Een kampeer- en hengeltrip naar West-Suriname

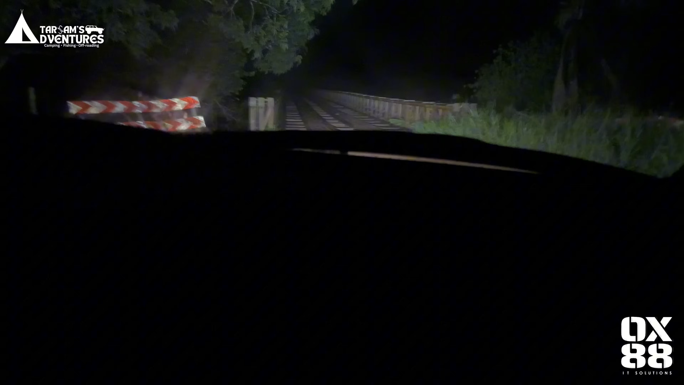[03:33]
Losse plakken, zante, maar zit daar brokkie. Hey, dit is die brug. Bitagron. Jammer dat het nu 's avonds is.